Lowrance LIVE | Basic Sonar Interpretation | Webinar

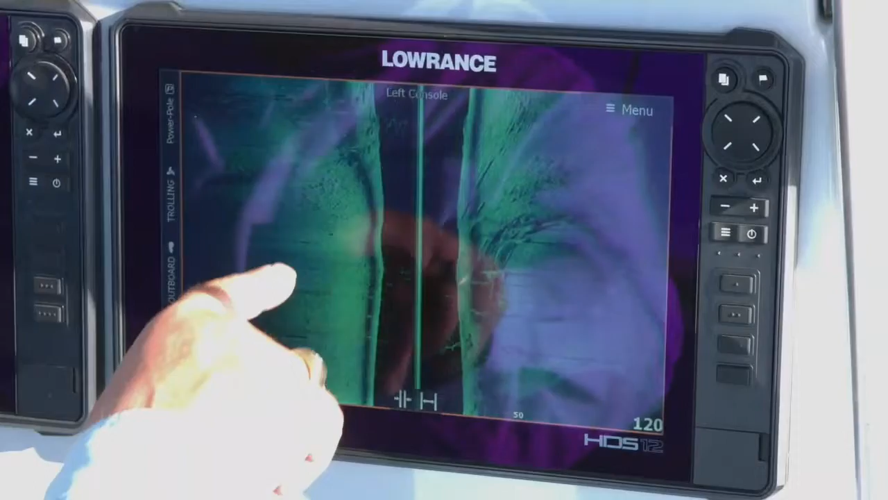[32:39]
really cool if you look right here and you see this white dot
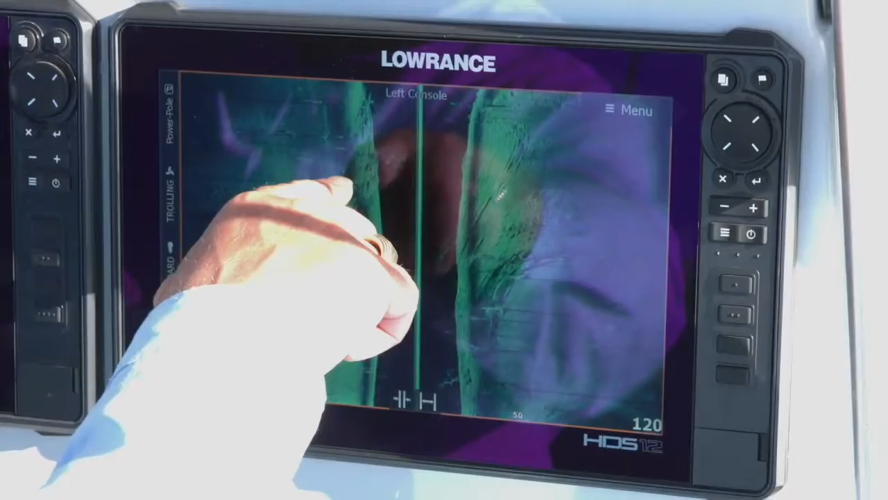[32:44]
that's a fish i know those are fish in that flooded timber there i i know it is
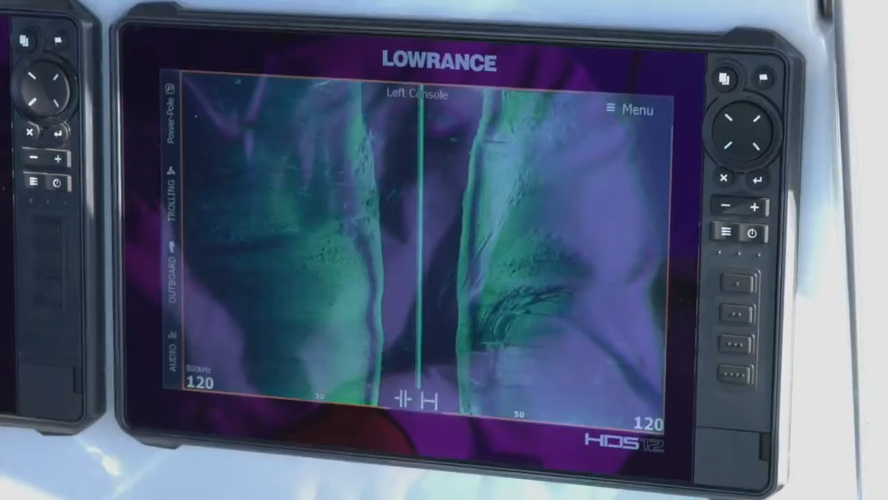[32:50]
because i spent a lot of time looking at the sonar i understand what i'm looking at when you
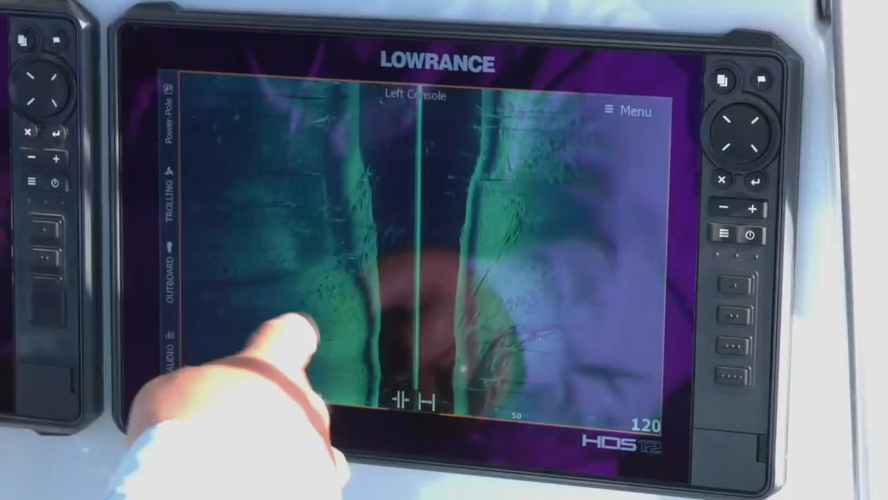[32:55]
see these little white dots out to the side like that a lot of times if they don't look
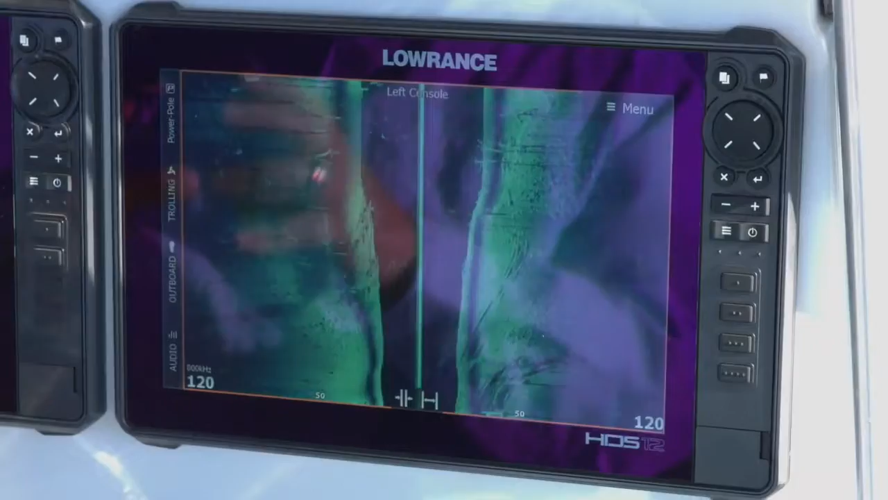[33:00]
like they're on the bottom like this one doesn't look like it's on the bottom typically those are going to be fish suspended in your water column now again i've
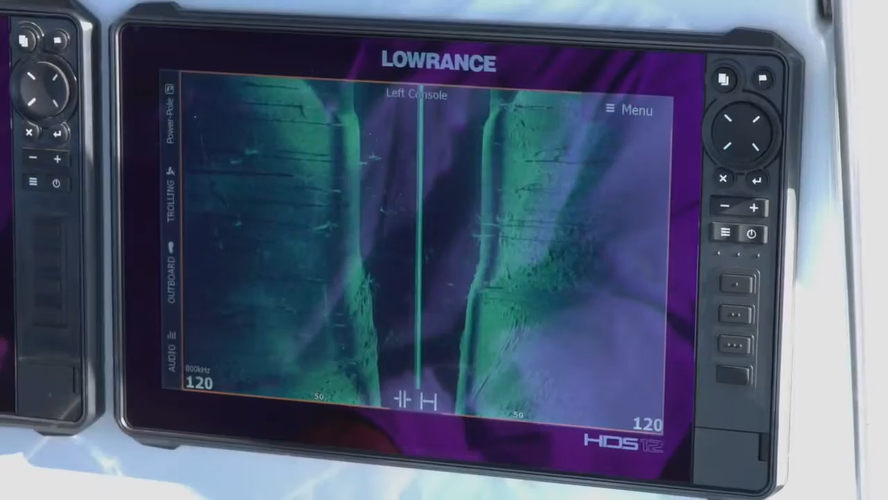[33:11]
got hundreds and hundreds of hours looking at these screens so that's why it's really easy for me to pick that up and to see that and call that out immediately like that when
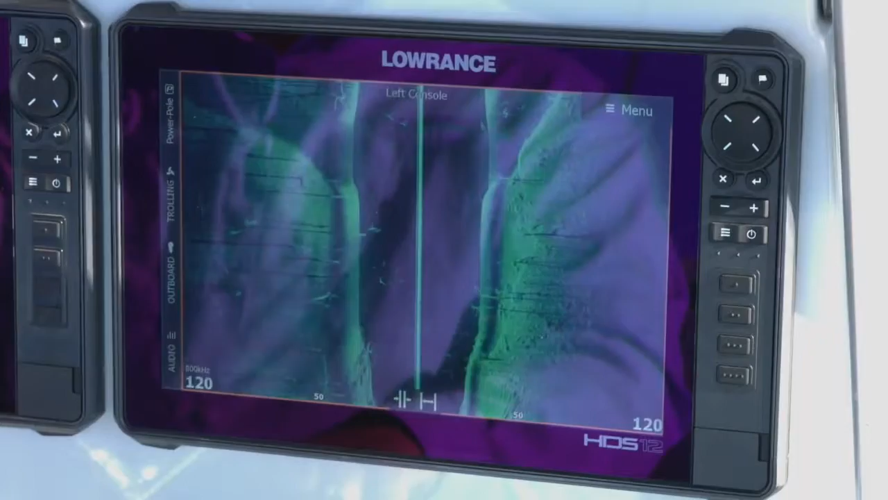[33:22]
you spend time on the water looking at this stuff you know after you've been out there a while it gets easier and easier for you to understand what you're looking at
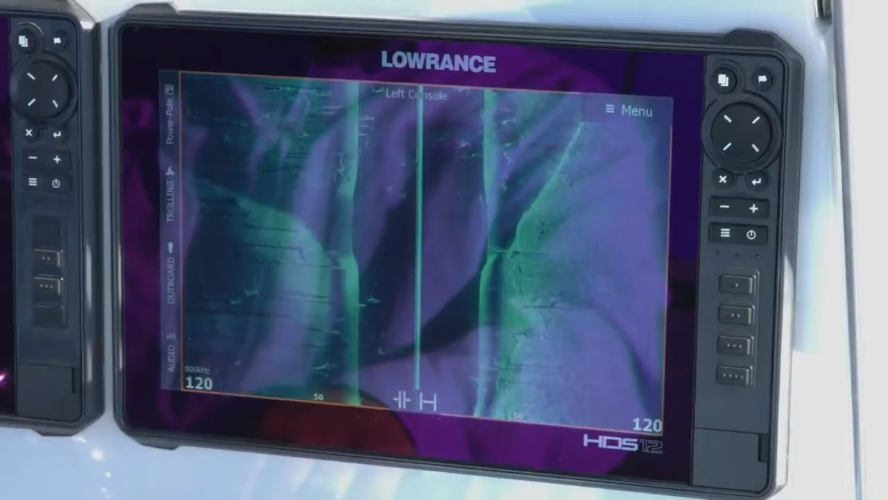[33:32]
so as you can see again we're looking in here at the flooded timber and another way to think of it to think of your transducer beam
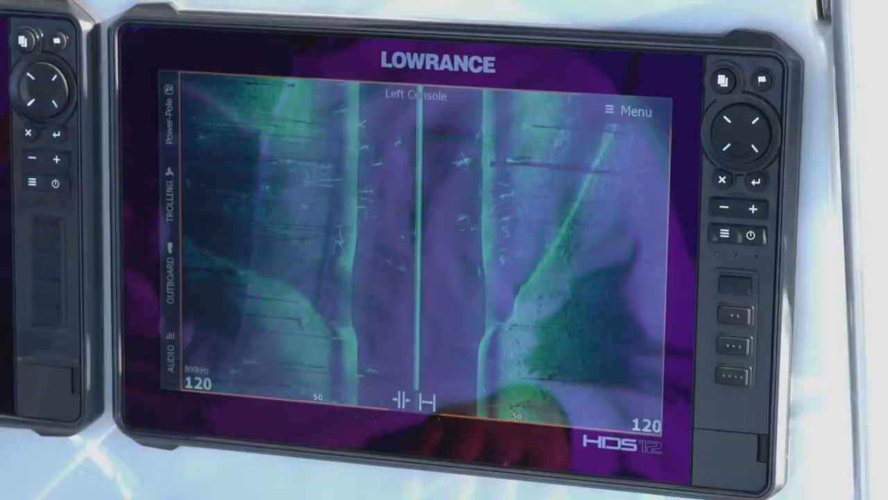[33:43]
under the water is think of it as a flashlight at night okay
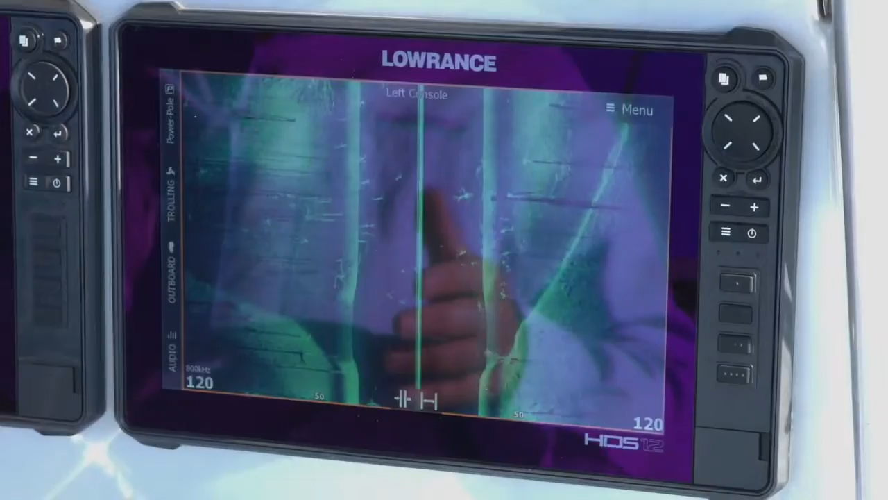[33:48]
if you're out here you're walking around you shine that flashlight
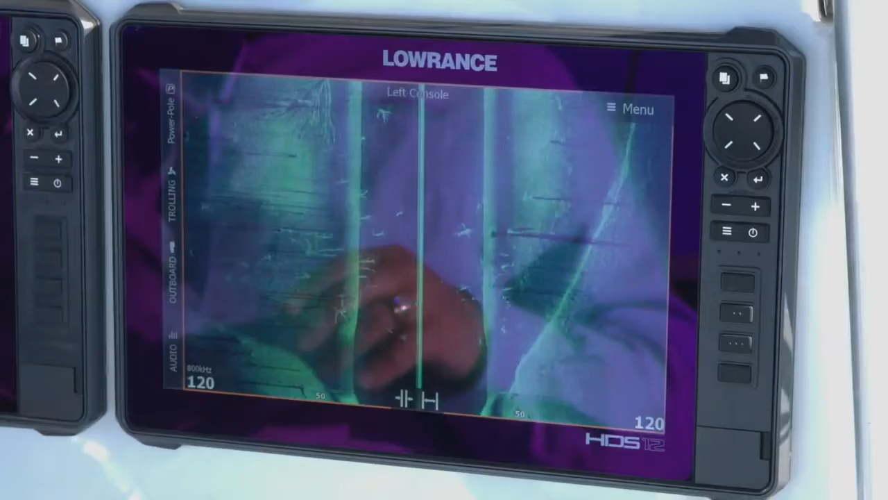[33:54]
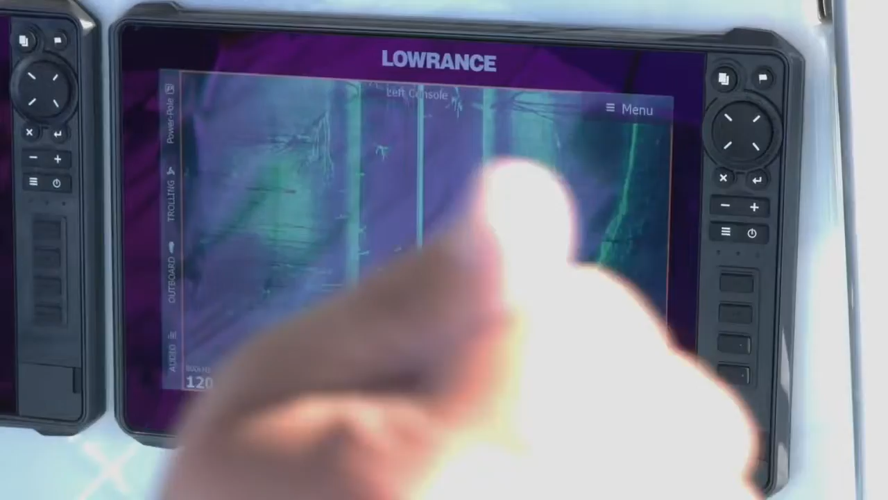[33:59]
and it produces a shadow so while we're talking about shadows if you look right here i'm looking at this tree and this tree is laying down
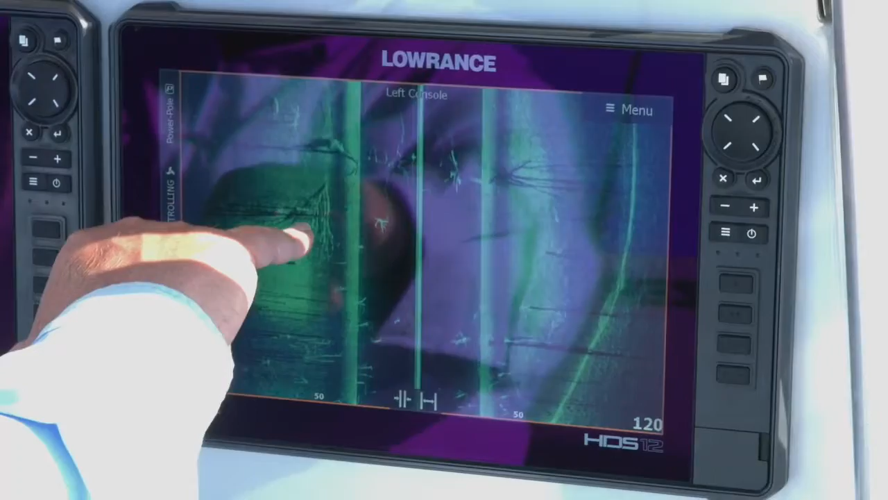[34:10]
and i can tell it's laying down because it's not producing any shadows out to the side there's a slight shadow right
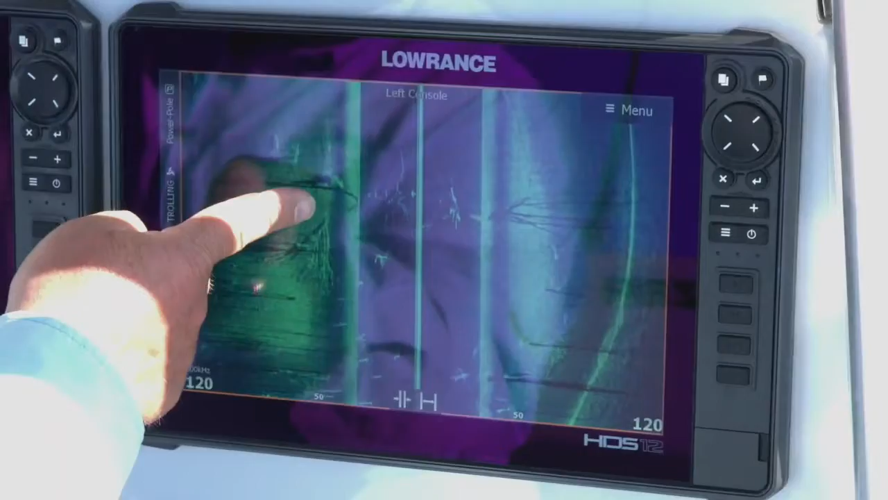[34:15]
here where it's laying down where that's where it's shining where the
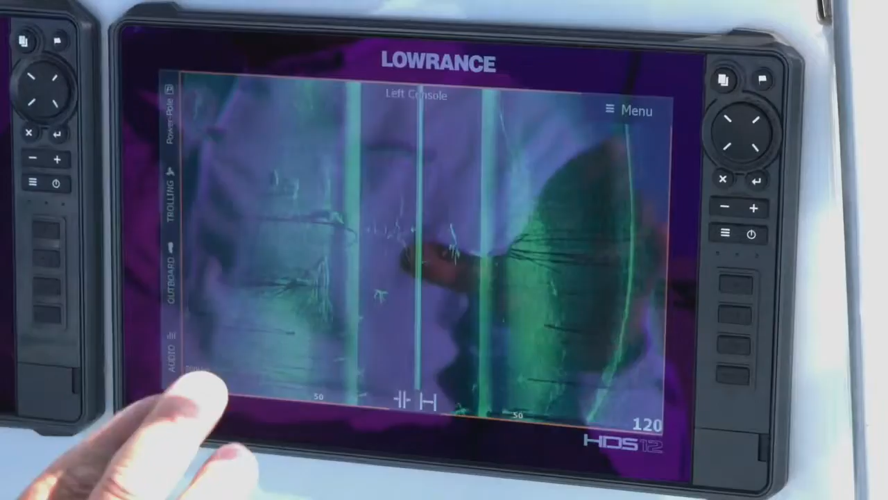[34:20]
transducer beam is hitting it so you see that slight shadow and it's right up against it so that tells me that is pretty much laying down there on the bottom so again going back to what i was talking about it think about it as walking around in the dark with a flashlight if you